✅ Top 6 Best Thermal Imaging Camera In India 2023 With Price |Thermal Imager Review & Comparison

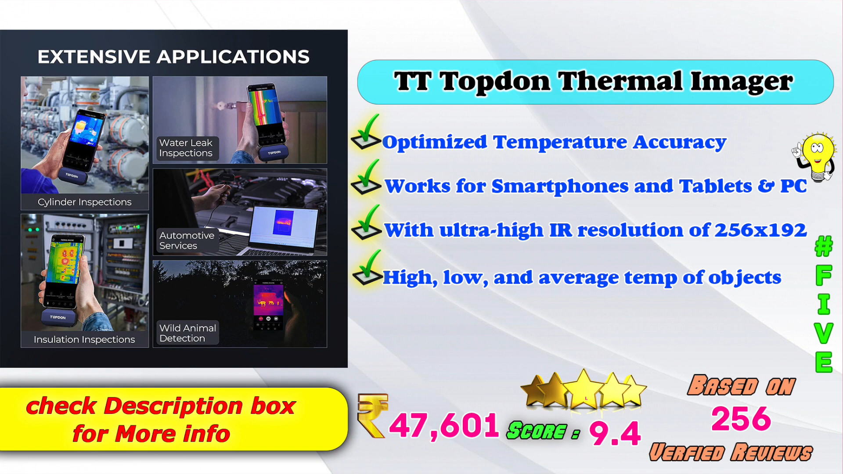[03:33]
Amazon and the product would pay 47,601 verified rupees कुर रुपीस कुर सेल्प पनेरांग, 9.4 score readings कुर दिरुकांग, based on 2 round of physics verified rupees रुपीस रुपीस रुपीस
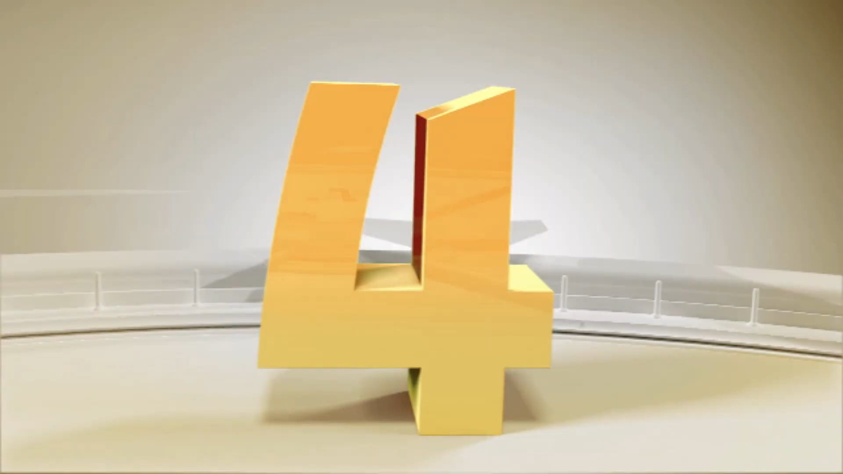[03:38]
रुपीस. 1440 visual resolution रुपीस,
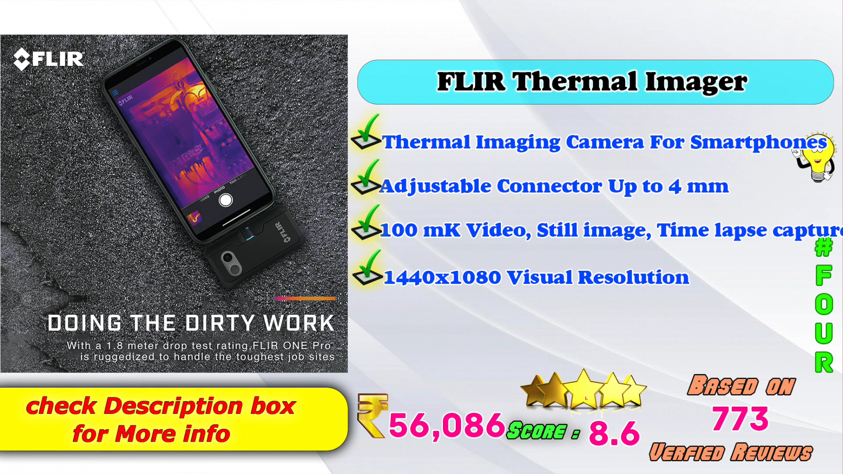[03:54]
Amazon and the product would pay 56,086 रुपीस कुर सेल्प पनेरांग, 8.6 score readings कुर दिरुकांग, based on 773 verified rupees रुपीस रुपीस रुपीस.